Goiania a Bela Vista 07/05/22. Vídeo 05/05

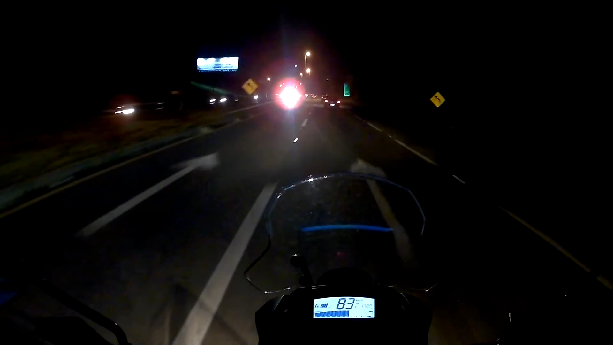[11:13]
aqui já chegando no... Tá chegando aqui no Shopping Center Flamboyant.